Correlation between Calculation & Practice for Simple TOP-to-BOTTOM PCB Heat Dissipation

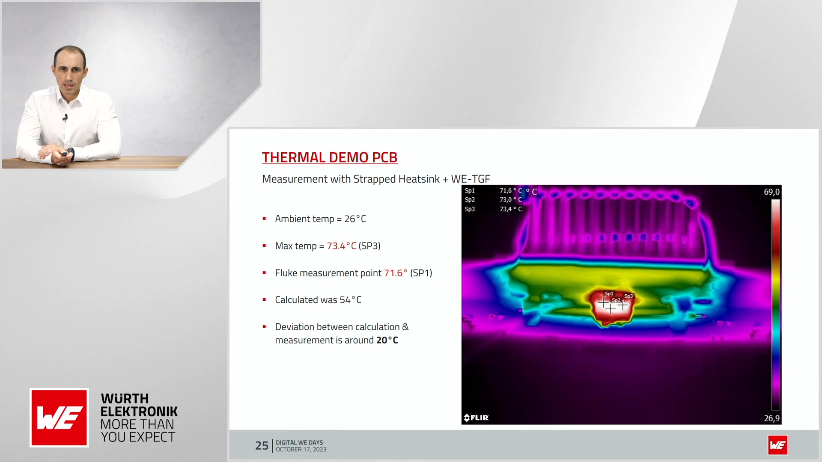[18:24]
Well, in the first measurement, so this one I only used cable stripes to strap the heatsink to the PCB. So I used no screws there, just a little bit forced with the cable stripes and some holes in the PCB. And this was one of the first mistakes. So that means if I now use the four screws here and screw the heatsink with a dedicated force to the PDB and a homogeneous force,
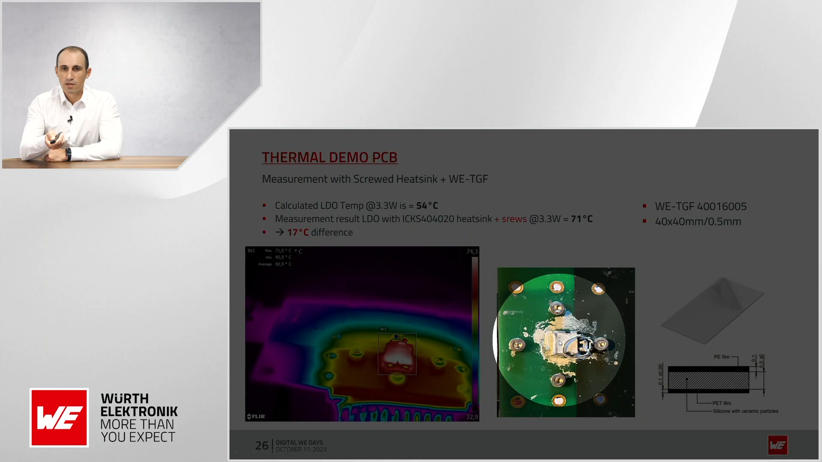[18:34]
then I get only 17 degrees of difference, not 20 anymore.
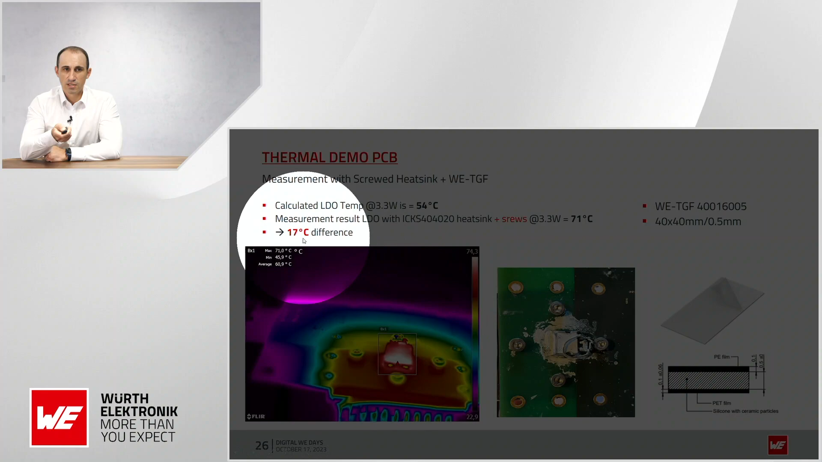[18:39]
So I am getting better,
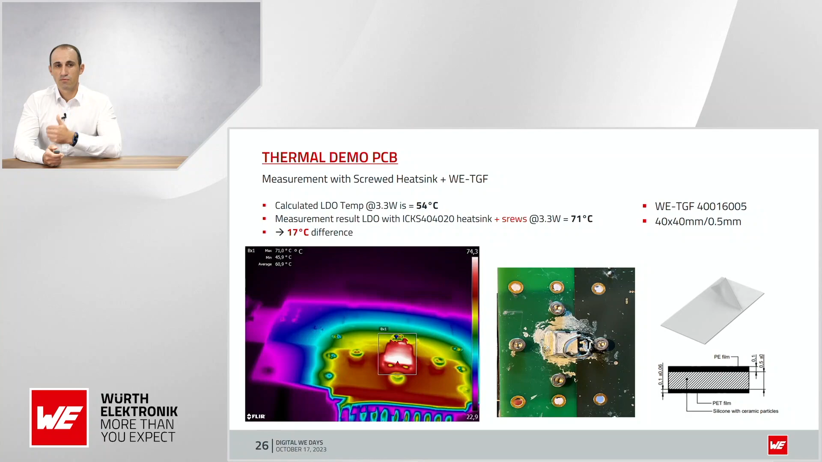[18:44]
3 degrees, only because I used no hex cable stripes, but I used the screws. But even with this, the difference is pretty big.
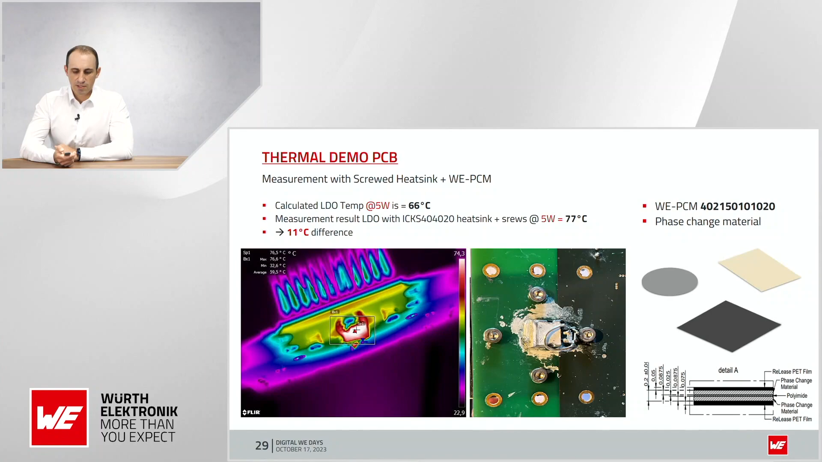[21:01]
And now with the screwed heatsink I'm only getting 11 degrees.
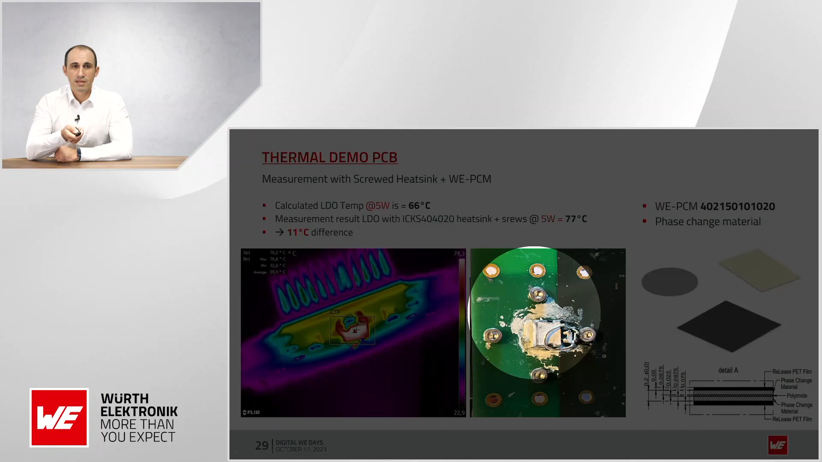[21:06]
So better 15 degrees compared to the cable strapped version.
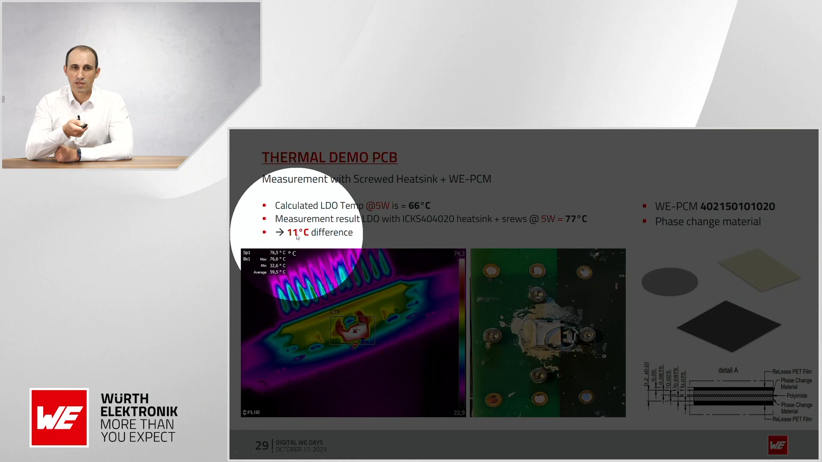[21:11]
And I'm much closer now to the calculated. I'm only let's say 11 degrees away anymore.
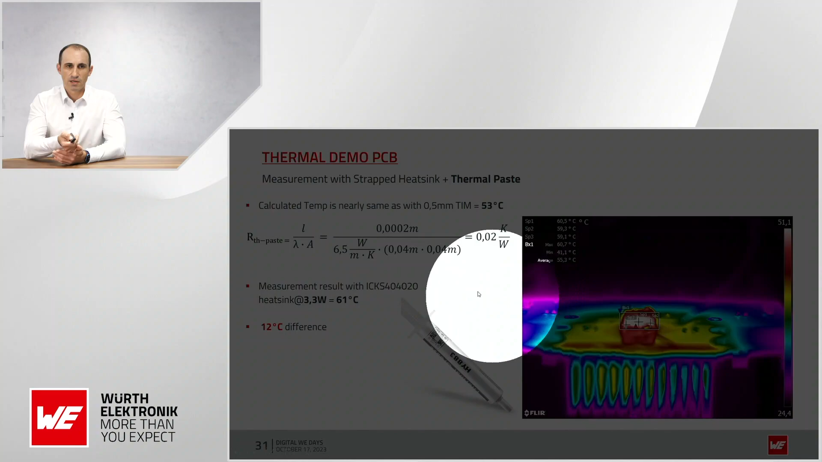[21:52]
It has the same thermal conductivity like the phase change material. So it is around 6.5 Watt meter by Kelvin. And the resulting temperature was 61.
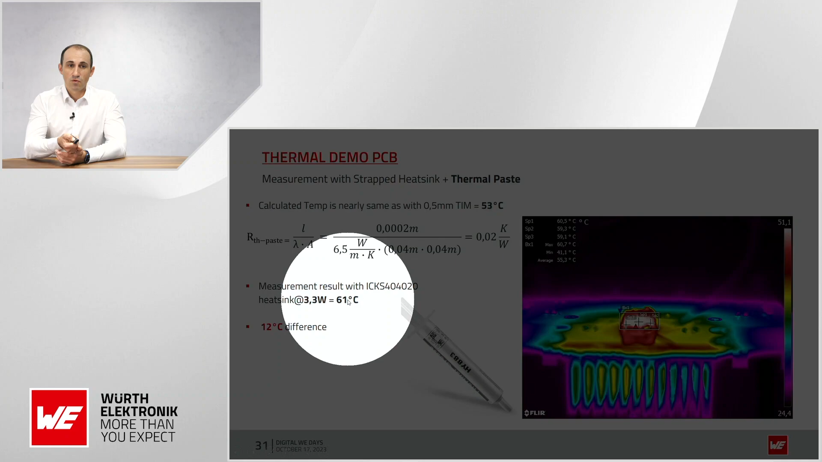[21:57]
So pretty much the same like the phase change material. So we can say in this application they are both as good as each other. But with the phase change material you have much less let's say headache during the installation phase. And one of the biggest advantage of the phase change material is the aging. The thermal paste can age and can drying out. So the semiconductor moves in hard switch applications a few nanometers, micrometers.
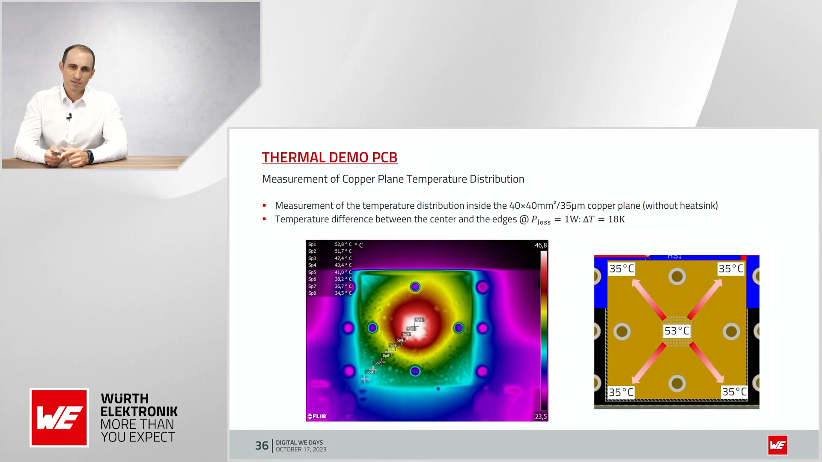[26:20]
On screen: scale bottom 23.5°C
So that means we lose a lot of term or we have a lot of thermal resistance from the middle to the edges. And this is pretty nasty to calculate let's say. It's not that easy but you need to know there is an effect. And to prove this I cut out most of the copper plane here.
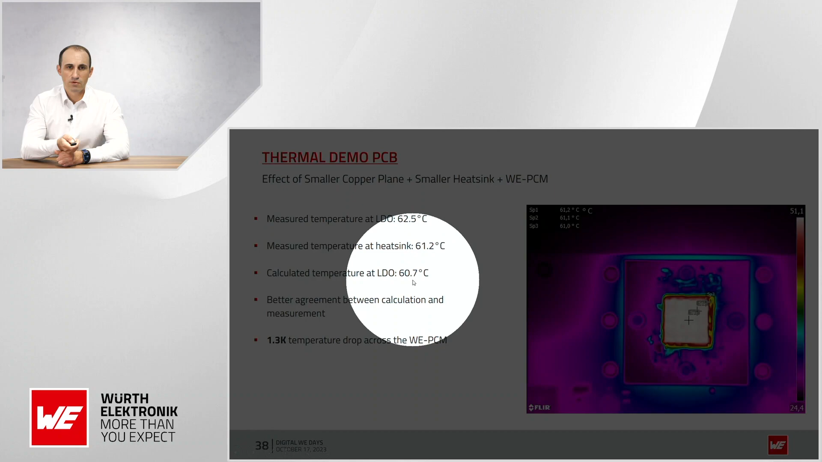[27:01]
And the measured was 61 and with the heat sink and the measured one on the LDO was also 61.
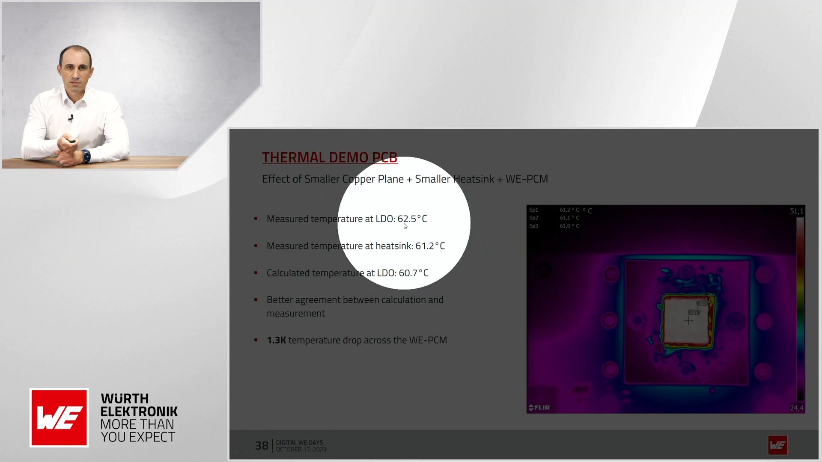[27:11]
That means we can see here the thermal wires between these two measurements is around 1.3 Kelvin per watt. So this fits perfectly to our measurement, to our calculation.
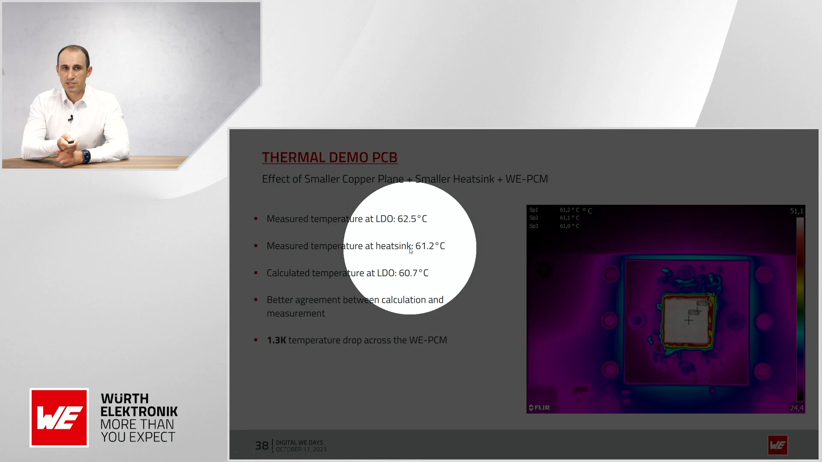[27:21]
And the overall calculation fits also pretty good. So that means the biggest influence in the whole system or the biggest deviation we had in our calculation was the lateral thermal resistance of the copper plane here.